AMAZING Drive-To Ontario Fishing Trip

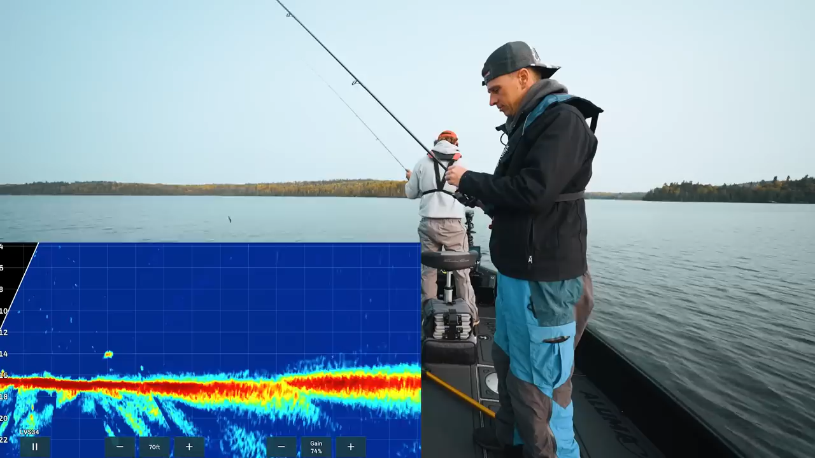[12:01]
Oh, they're right under us. Ooh, 14 feet. These look bassy, Mark.
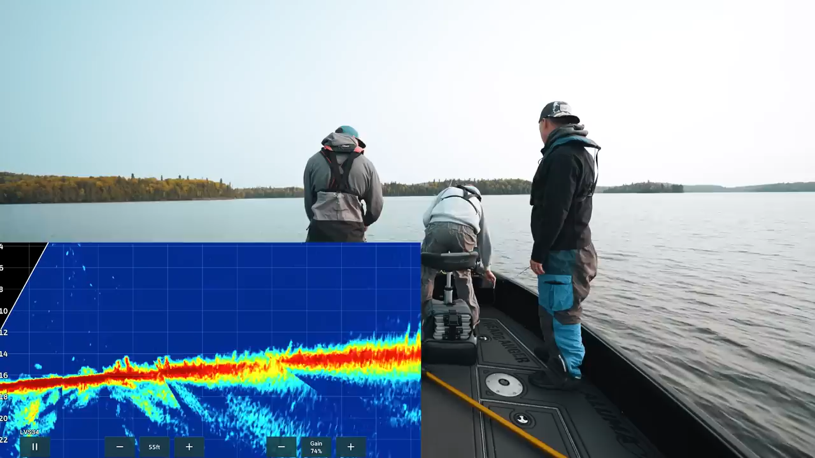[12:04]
I could get them. Oh, what do we got, Mark? Oh, success. It's a personal best.
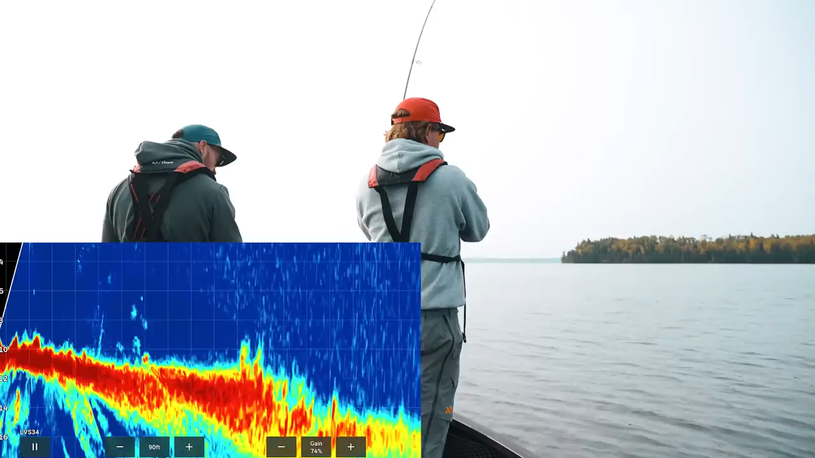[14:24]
Oh my gosh, there's so many. Oh, there's so many fish. I might try an A-rig with how many followers we had there.
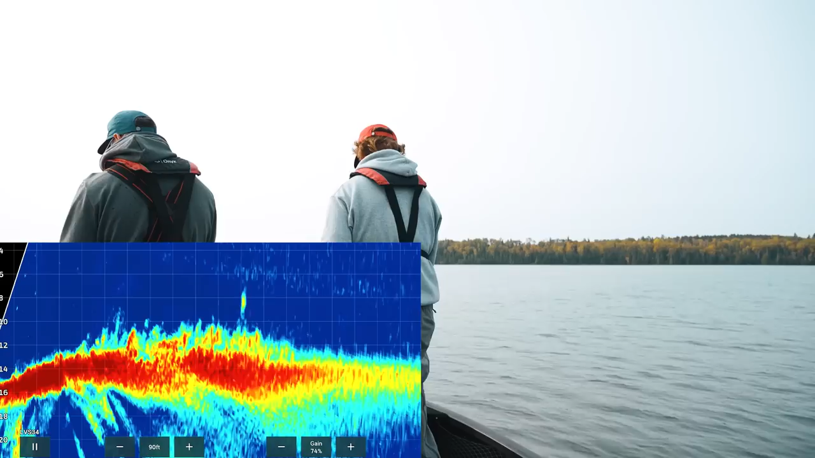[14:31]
Seems like this lake should be just magic for the A-rig. Got one. Ooh, that didn't sound small.